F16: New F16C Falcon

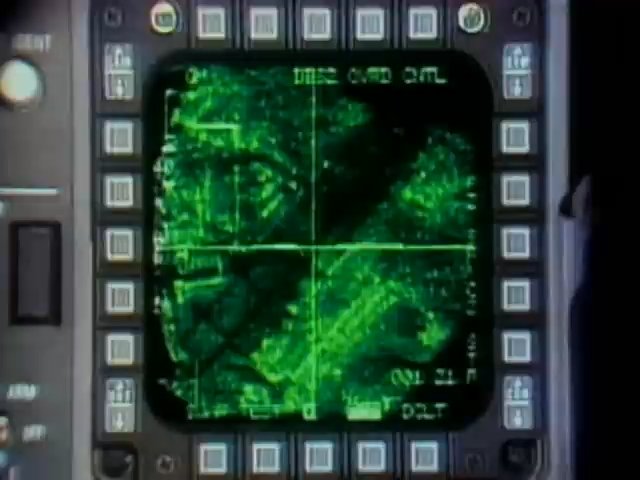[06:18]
The new radar's mapping mode has been improved through Doppler beam sharpening techniques from a ratio of 8-1 in the F-16A to 64-1 in the F-16C, giving the pilot much better resolution for all targets.
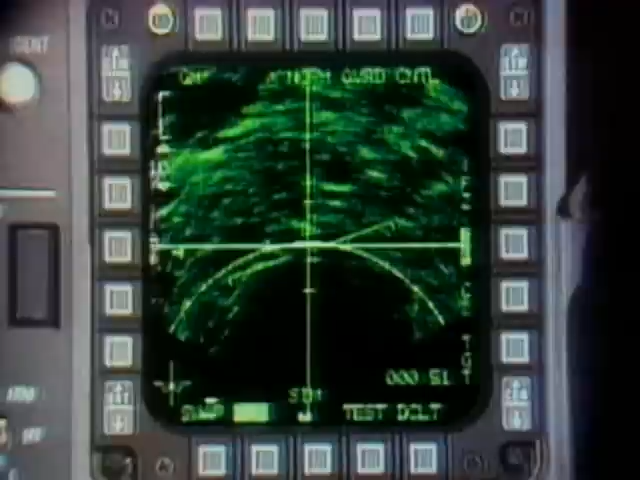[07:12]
Against moving targets such as tanks and trucks, the APG-68 radar incorporates a ground-moving target indicator and track mode. In this mode, only moving targets are displayed.
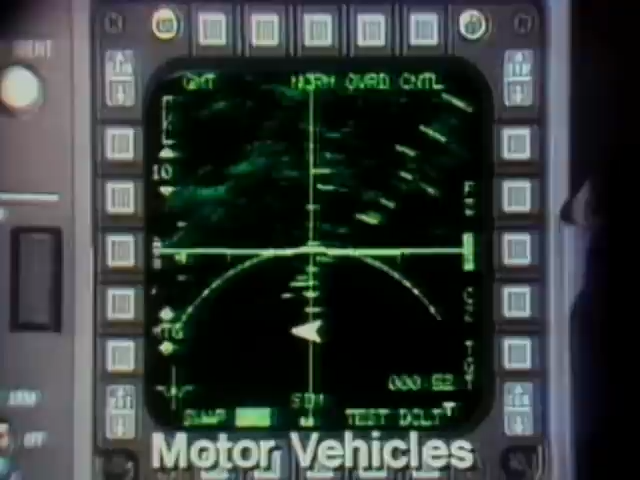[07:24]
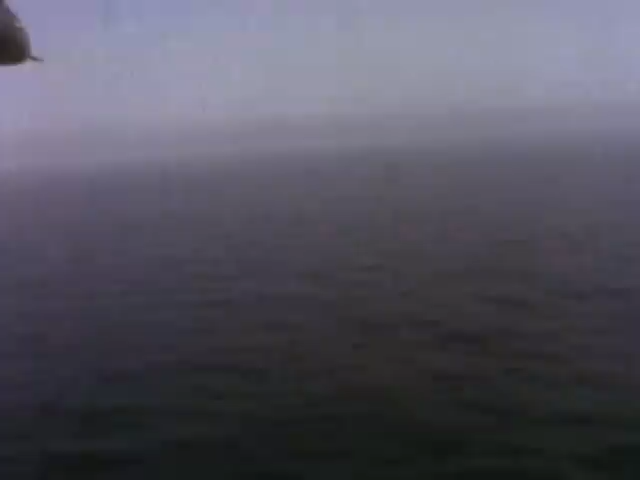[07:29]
In the maritime role,
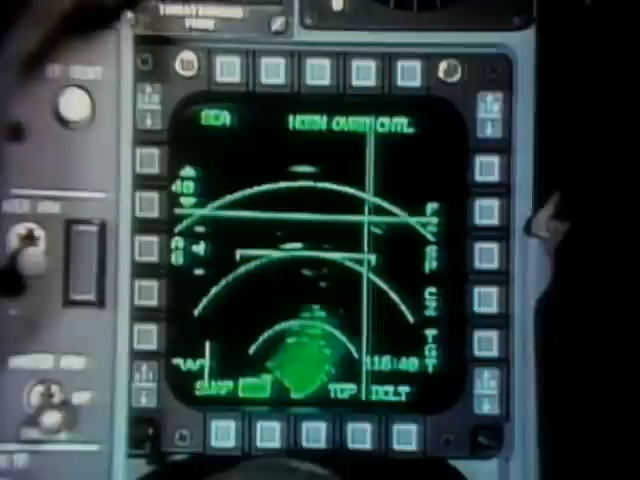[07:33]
a sea mode is employed to detect ships in various sea states for equal accuracy in sea surveillance and attack.